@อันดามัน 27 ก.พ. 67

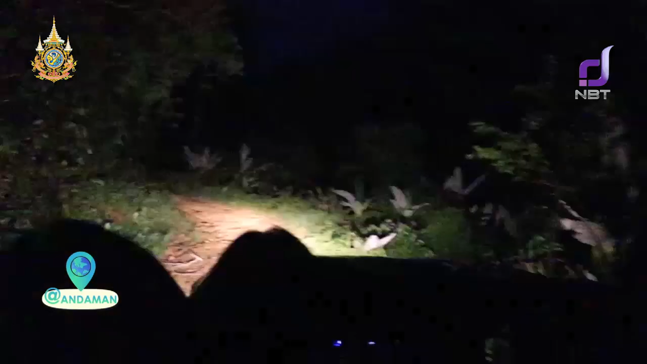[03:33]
ตอนนี้เข้าสู่เส้นทางเขาไข่นุ้ยแล้วค่ะบางไข่บอกว่าเส้นทางค่อนข้างแอดเวนเจอร์นิดๆสะเทือนตับไตหน่อย